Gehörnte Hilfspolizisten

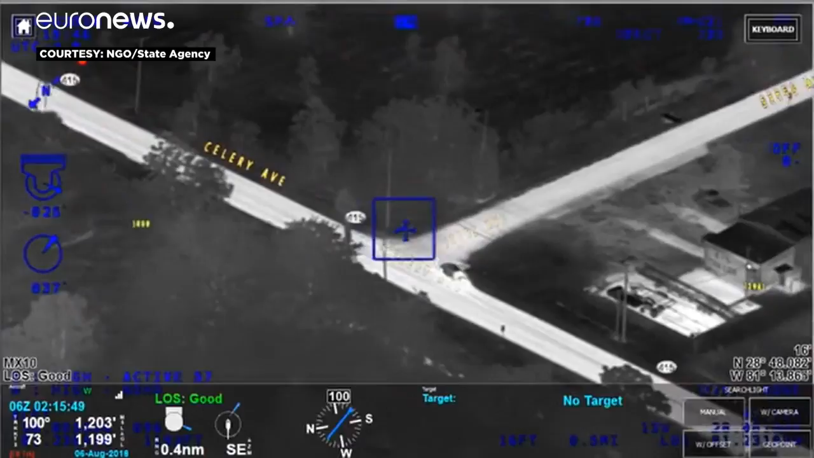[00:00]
Sipes, southbound Sipes Avenue. Oh, signal 4. Signal 4, Sipes and Celery. Bailout. Okay, driver's bailing.
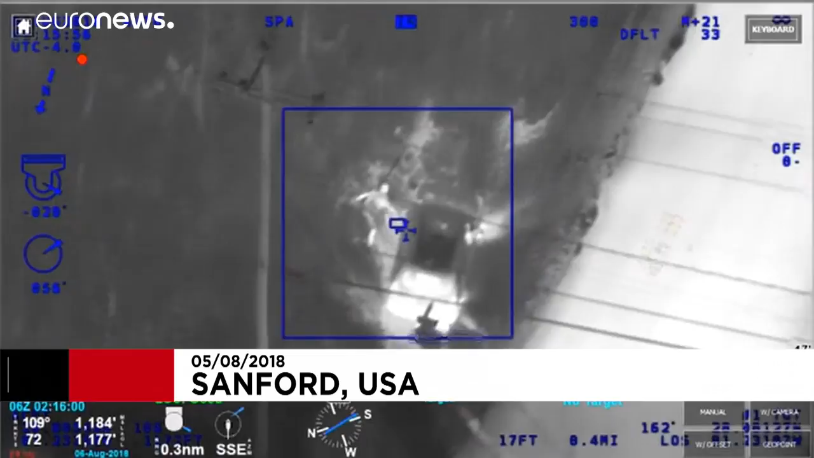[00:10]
Still got a passenger in the vehicle. South and east of you. Actually, the large group of cows is following her, for a good visual.
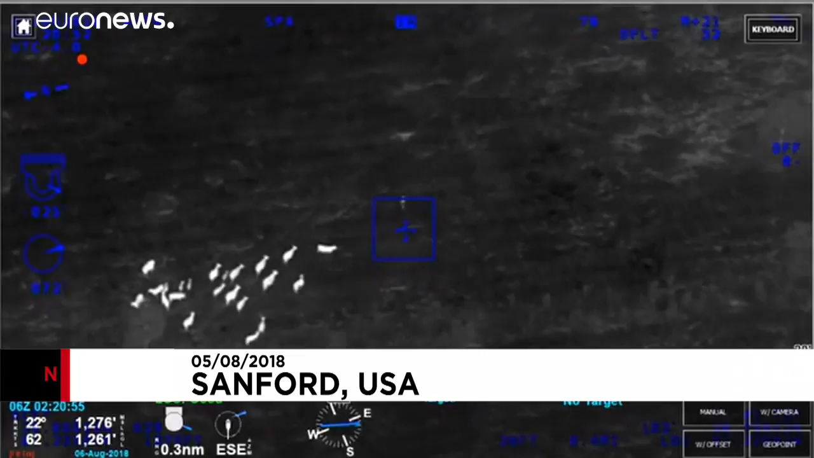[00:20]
Looks like they may attack her. 1-2 alert. I'm going to give him a flashlight. You can tell me where to go from here. Keep going south-east. She's pretty far into the field now. If you see the large group of cows, they're literally following her and chasing her. Come down Brisbane or shy?
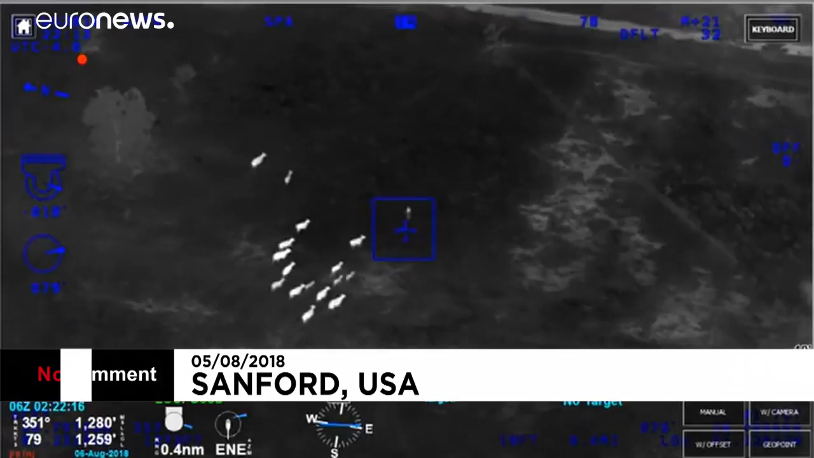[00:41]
Alright, alert. We got her lit up. To the south there might help.